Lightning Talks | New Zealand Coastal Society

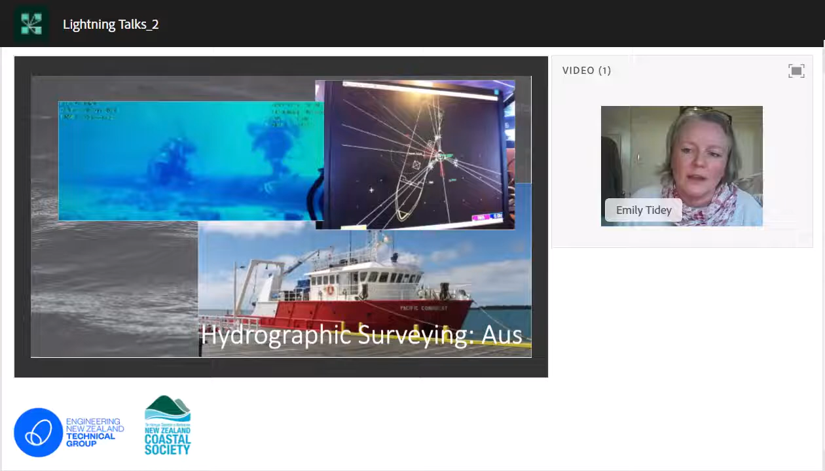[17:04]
keeping the boat in one place so you don't drag the divers off behind you and washing out for that sort of safety stuff. Another project was a different one again, which was in a small boat and just mowing up and down the lawn again, mapping the bathymetry of an area, but then working into the really shallow stuff till we touch bottom really, crawling around there. And that was for habitat mapping again and for tsunami modelling. And a lot of tidal work had to be undertaken in these estuaries.
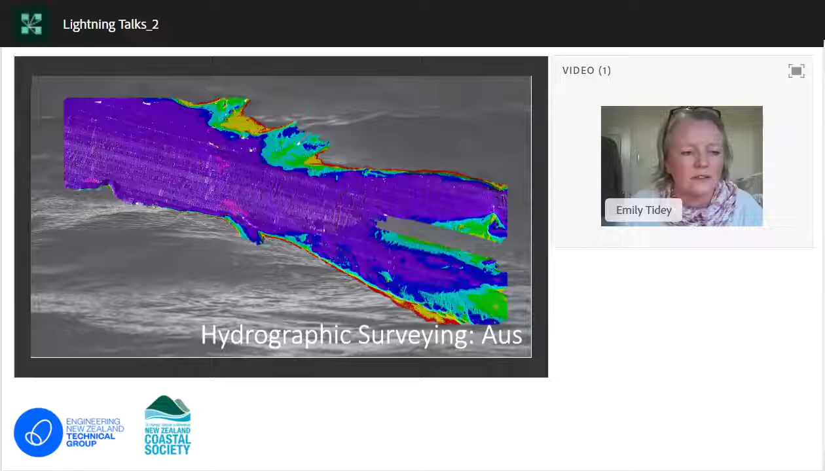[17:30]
This is the raw data that we would see on the boat before we apply all of that to it. This was a different job. We went ashore each day, so that was quite cool. Then we got to head over to Europe and do a whole lot more charting.